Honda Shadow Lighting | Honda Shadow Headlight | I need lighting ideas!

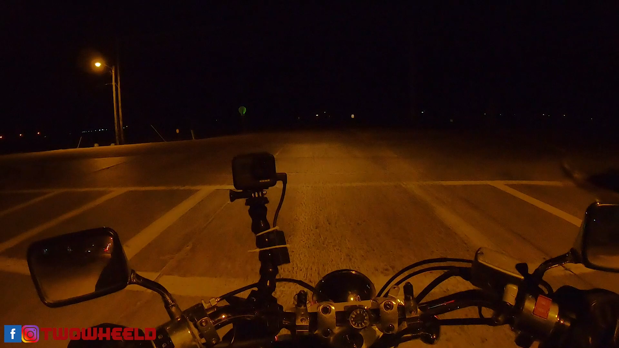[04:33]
so if you have something front and rear that look good to change them out let me know so here we get a pretty good look because it's it's pretty dark out actually I think there's a pretty good moon tonight too
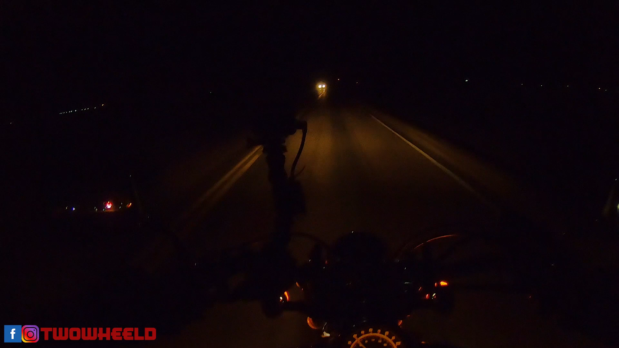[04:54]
but you can kind of see where these lights shine this is low beam so I'd like something a little bit brighter so if you got an idea think it might work for me leave a comment below and that's pretty much all this video is